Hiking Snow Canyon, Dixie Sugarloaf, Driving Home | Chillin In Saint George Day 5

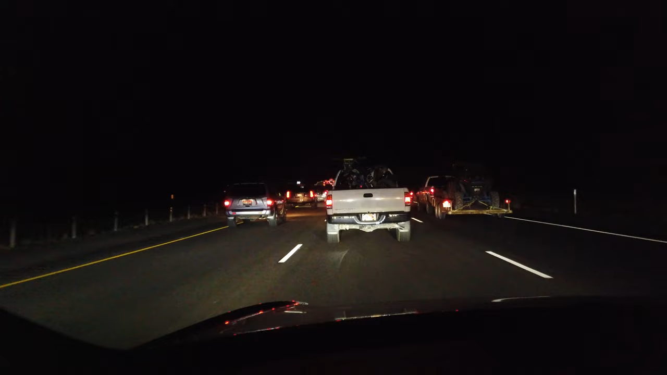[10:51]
Everybody returning home from the fall break and I-15 is really bad. Thank goodness for Autopilot.